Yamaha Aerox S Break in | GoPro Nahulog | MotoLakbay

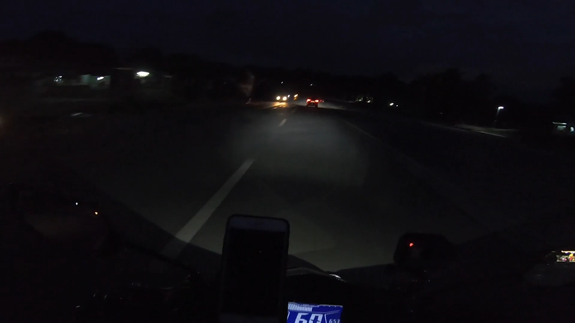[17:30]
may gantong ilaw parang may guide nakabag na ako magutob na rin ako
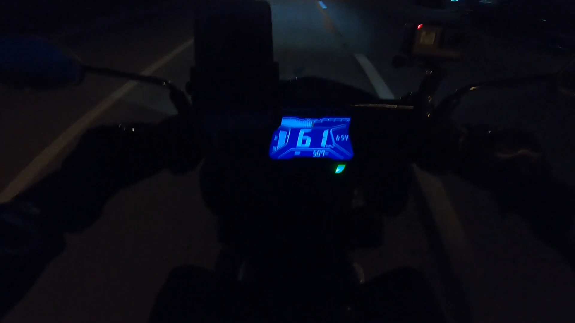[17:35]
nakaba pala talaga ng biyahe na yun so 507 kilometers sarap mag-unat